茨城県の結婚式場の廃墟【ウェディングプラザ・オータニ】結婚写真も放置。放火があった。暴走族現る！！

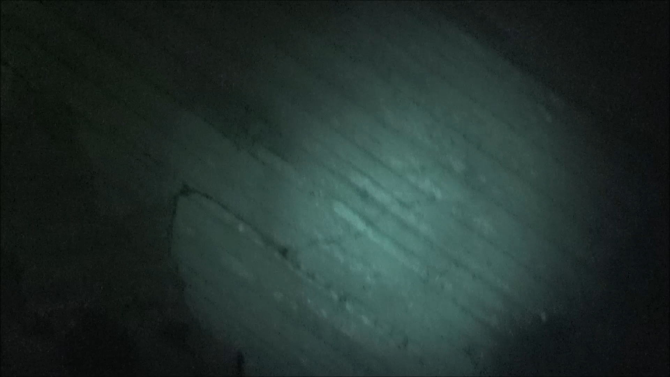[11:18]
うわ、階段崩れてる。
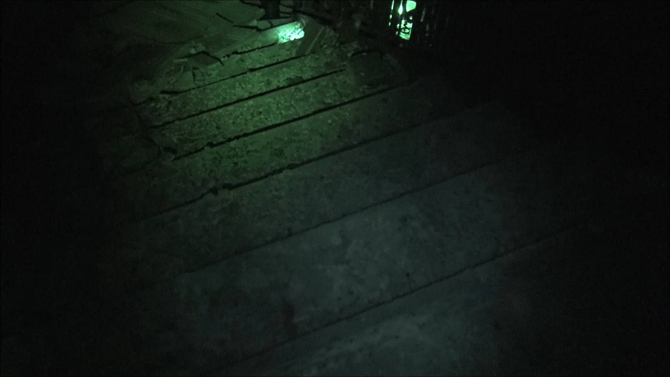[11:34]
端っこ通れば大丈夫？ 触っていい？ 大丈夫か？ 大丈夫。
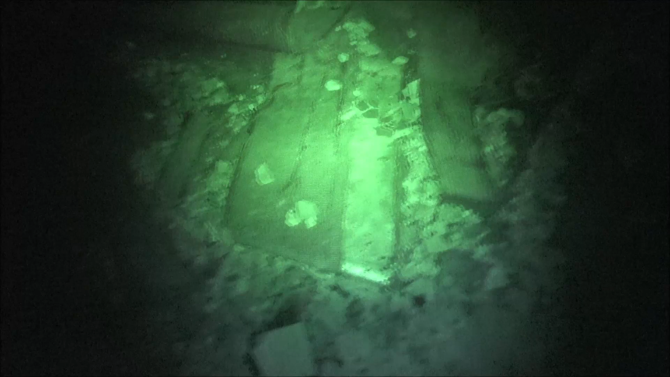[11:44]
てか、こうささっと見て早めに退却しましょう。 怖い怖い。 いつ警察来るか分かんないですよ。だってもう車に見つかりまくってますもん。
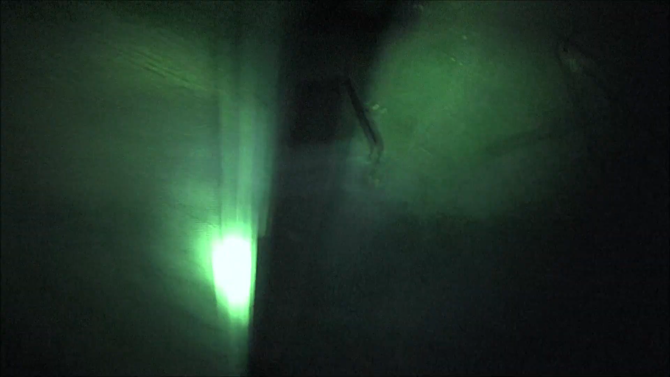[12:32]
早めに撤退しないと警察来るぜ。もうホテルみたいになってるな。あ、こっちにも階段がある。 怖いね。
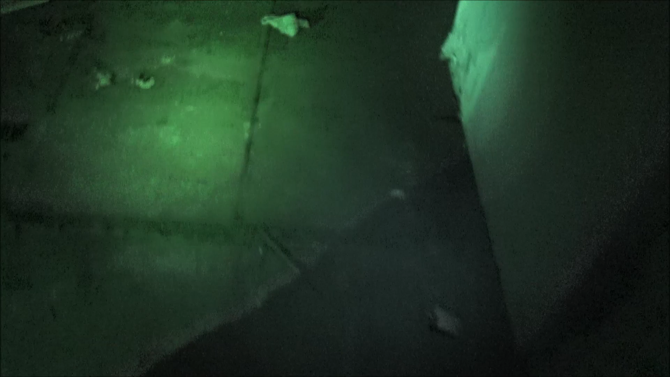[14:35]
あ、さっきの地下室だ。あ、ここだな。
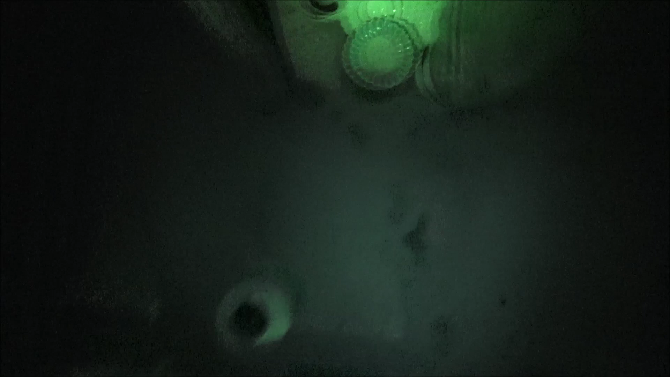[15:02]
。ありがとう。はい、あ、すべてラジオだよ。